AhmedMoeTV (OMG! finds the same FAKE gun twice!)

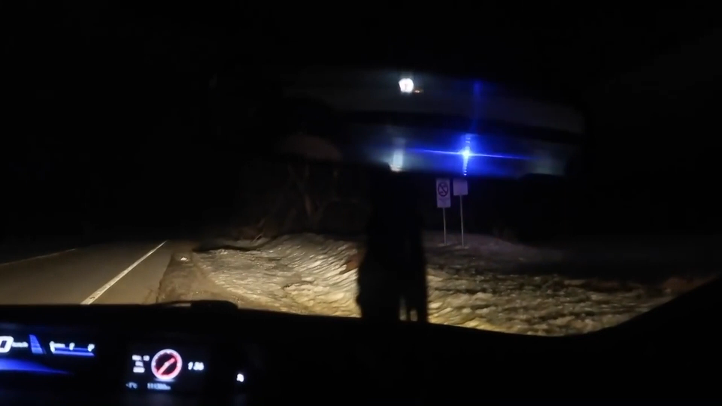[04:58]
Oh, my God. Bro, I think he caught us. Oh, my God. Oh, my God, guys. I'm so scared.
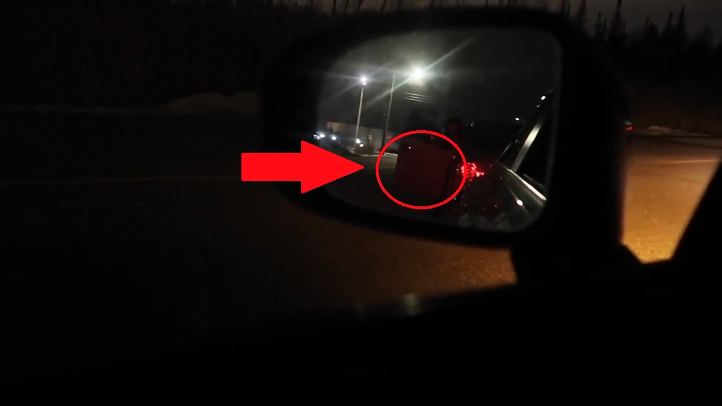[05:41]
Oh, you could probably say maybe the guy was in an unmarked car. Okay, so he's in an unmarked car.